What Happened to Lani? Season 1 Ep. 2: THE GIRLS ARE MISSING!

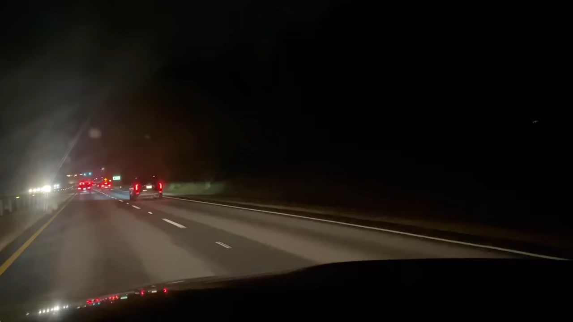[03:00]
They're leaving us. Go faster, Mommy. Okay, I'm going as fast as I can. Faster, faster. We gotta go faster. Okay, Kanala, I'm going as fast as I can. Is this the car? You sure this the car? Yes, Mommy. Okay. Kanala, I think that we should stop following them and just call the police.